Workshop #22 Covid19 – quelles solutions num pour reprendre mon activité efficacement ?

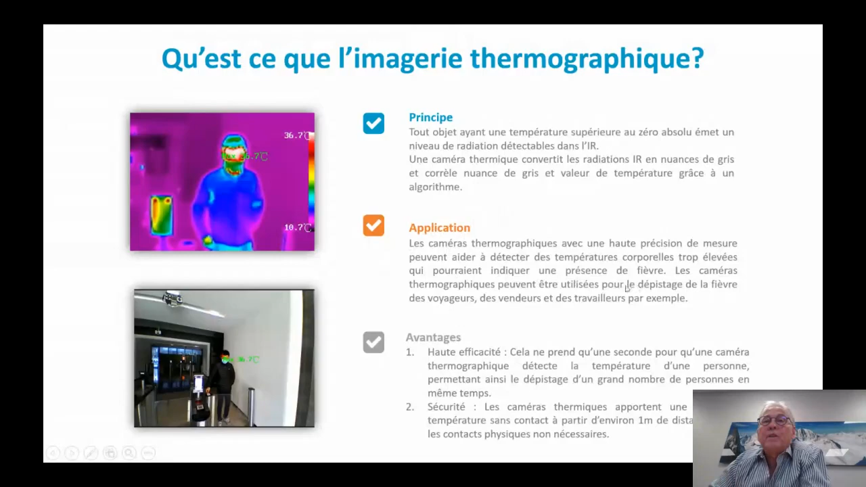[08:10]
On screen: scale top 36.7°C, scale bottom 10.7°C
Donc, on a réfléchi et je pense qu'il est plus intéressant de faire des points de passage obligés d'une personne. Ça me semble plus adapté. Voilà. Donc, le principe, on l'a vu. Les applications, on les a vues. Bon, les avantages, on vient de les voir également.
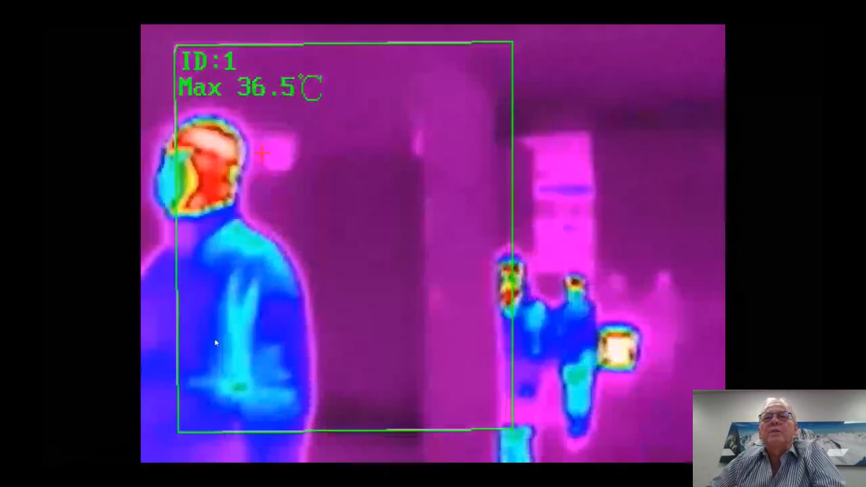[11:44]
On screen: max 36.5°C
Juste en dessous, vous avez la même chose, mais en vision thermique.
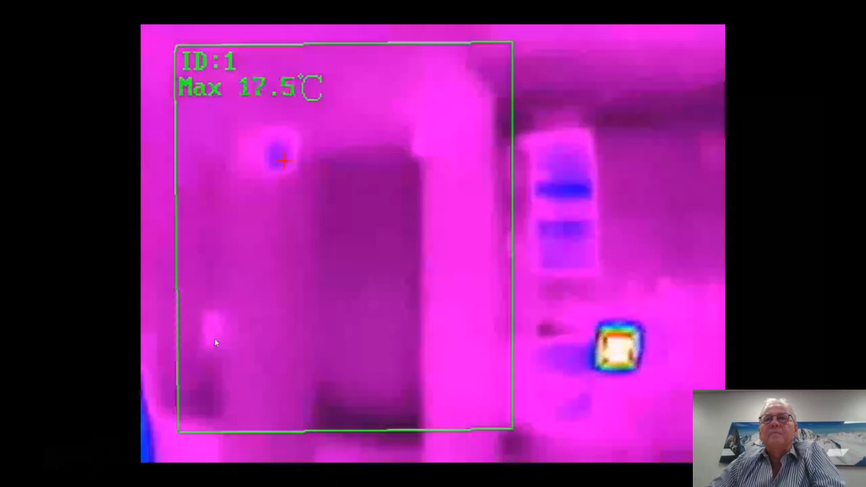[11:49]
On screen: max 17.5°C
Là, on s'aperçoit que c'est la même caméra qui a fait les deux vues. La première, qui est la vision normale qui prend une vue plus large. Et la seconde, pour des questions de sensibilité et de réglage, on a dû resserrer le champ pour ne prendre, en fin de compte, que les points de température du corps humain sur le front.
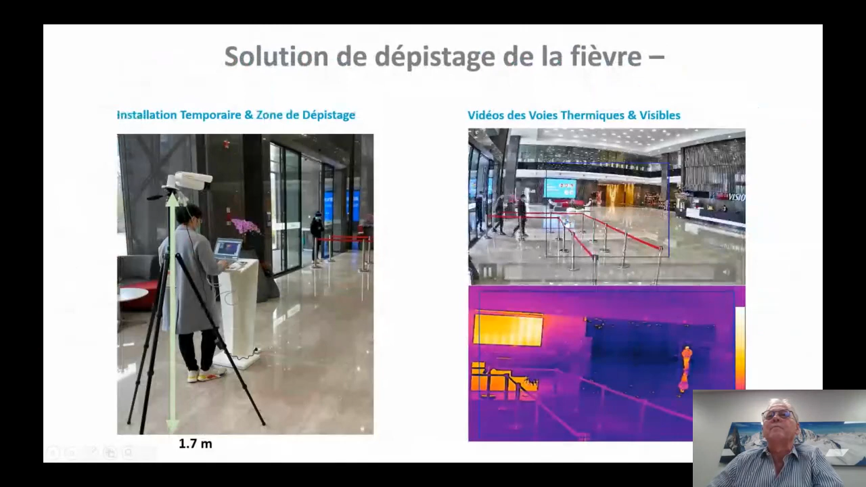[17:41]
Et à droite, on a les passages des personnes. Donc, toujours pareil. La même caméra, deux visions, une vision normale, une vision thermique. Je vais la repasser. Hop, pardon. Donc, on canalise les personnes sur un point de passage obligé. et on a des températures qui vont s'afficher correctement sur les personnes. Donc, c'est rapide. C'est une seconde pour prendre une température avec ce système-là. C'est monté.
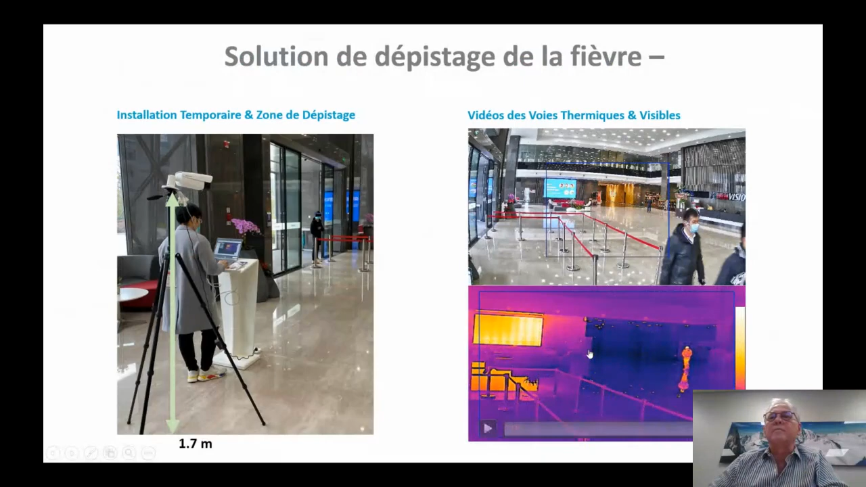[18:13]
Voilà. Donc, ça, c'est que vous venez de voir, c'est plutôt une solution économique et portative.
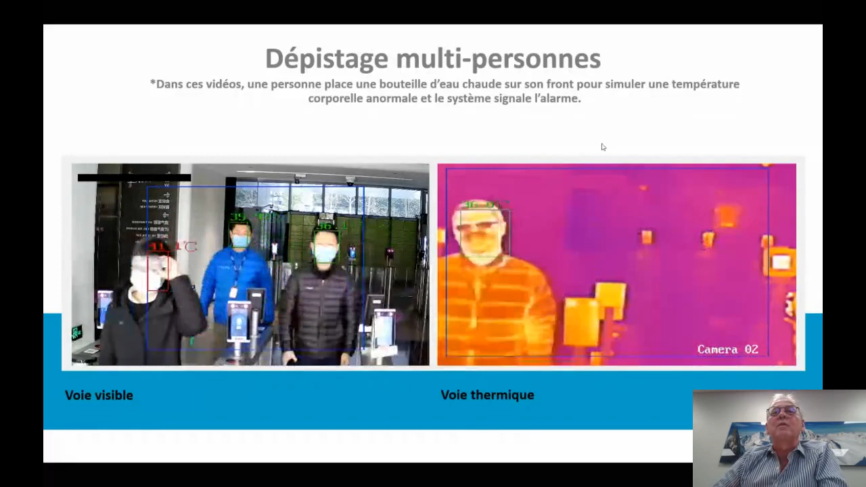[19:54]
Et voilà, à gauche, on a vu que la personne a pris une pétéille d'eau qu'elle a portée sur son front afin de pouvoir détecter la température.
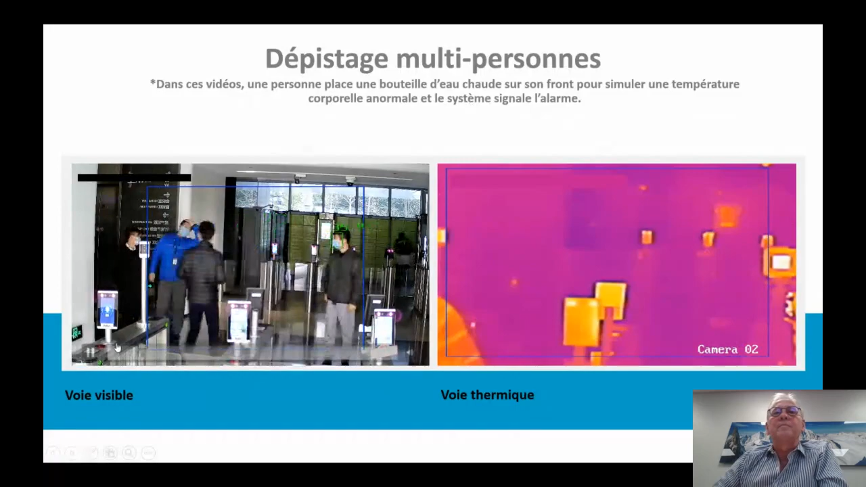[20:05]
Je repasse l'image.
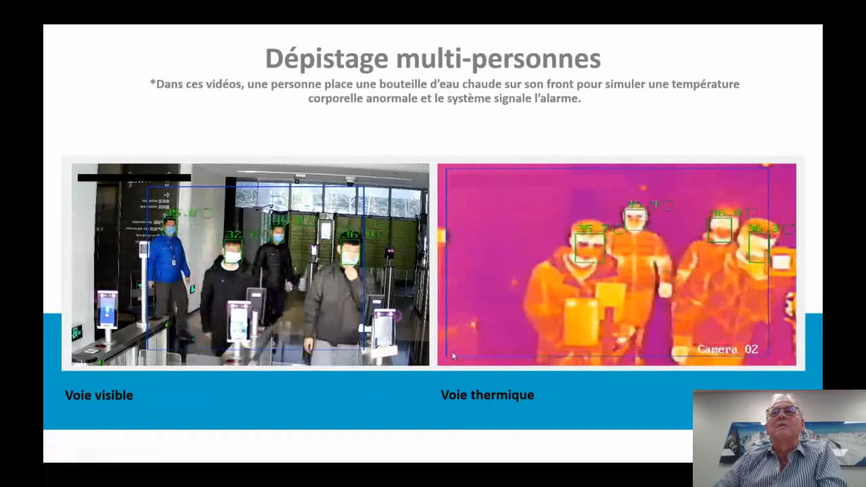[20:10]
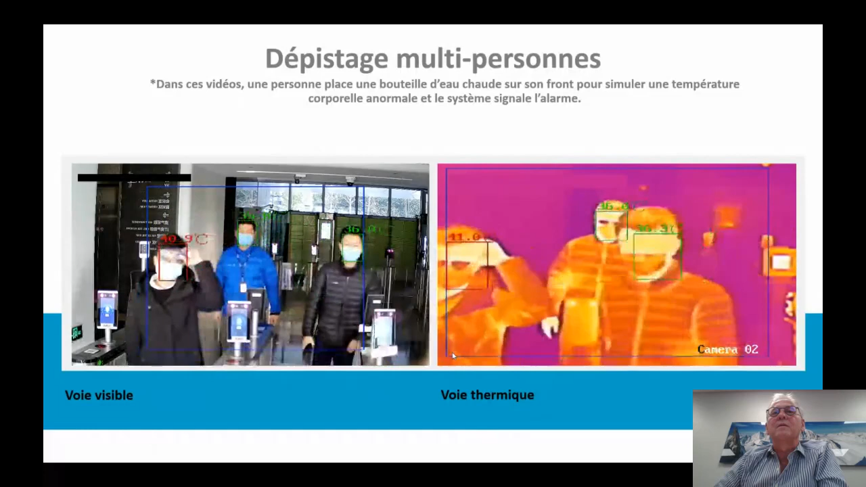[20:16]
Vous pouvez remarquer quelque chose qui est important, c'est que l'affichage ne s'est fait de l'indication du 40 ou 41 degrés qu'à partir du moment où la bouteille d'eau était sur le front de la personne. C'est-à-dire qu'une personne qui aurait une tasse à la main ne serait pas détectée puisqu'en fin de compte, le logiciel va se focaliser sur les visages.
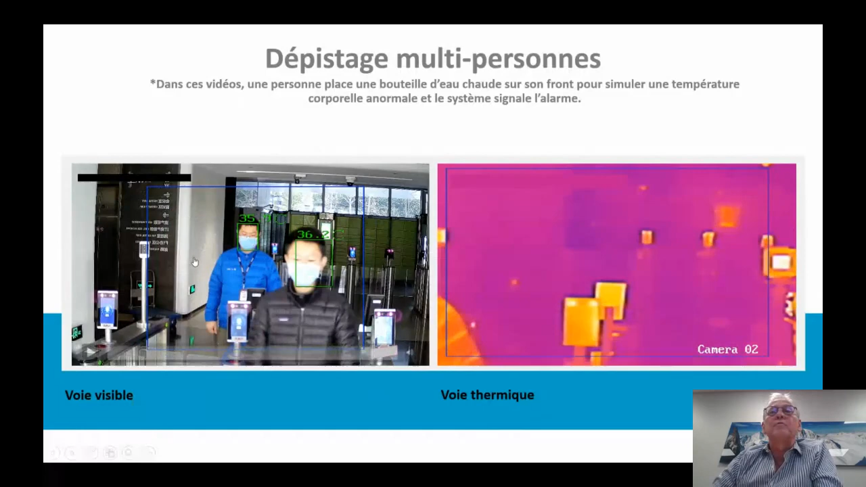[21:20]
Le niveau de qualité, c'est plus de 99%. Donc, c'est quand même important. Il ne faut pas qu'on ait... Il faut qu'on limite forcément les erreurs. Donc, ça, c'est que sur le front.
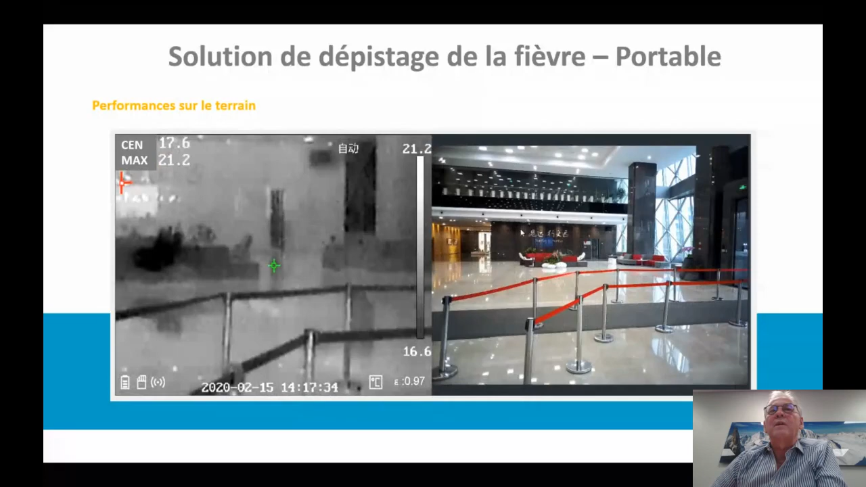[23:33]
Voilà, ça, c'est la caméra portative qui est associée avec une autre caméra. On peut associer deux caméras différentes pour pouvoir avoir un complément d'information. Et là, on a un produit qui est extrêmement intéressant. C'est un totem.